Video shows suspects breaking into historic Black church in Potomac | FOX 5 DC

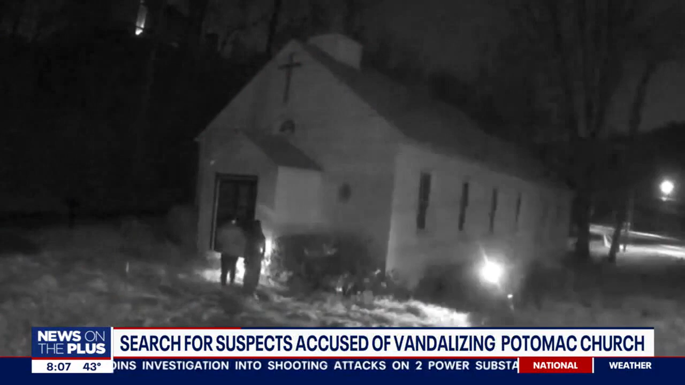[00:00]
Meanwhile, police need your help identifying several suspects seen on surveillance camera video vandalizing a Montgomery County church. Here it is. The video shows the group breaking into the Scotland AME Zion Church before vandalizing it and taking off.
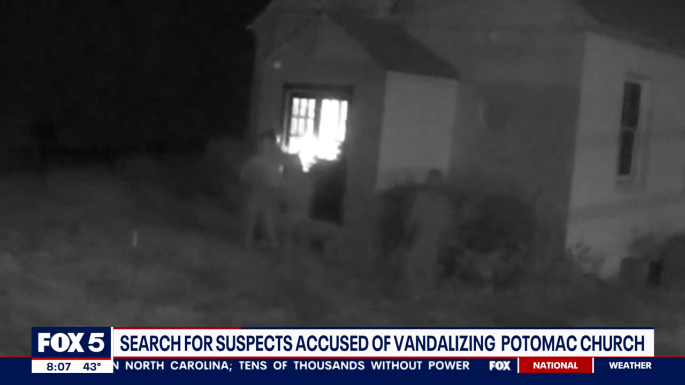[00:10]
All of this happened on November 25th on Seven Locks Road in Potomac. If you recognize the suspects, call police.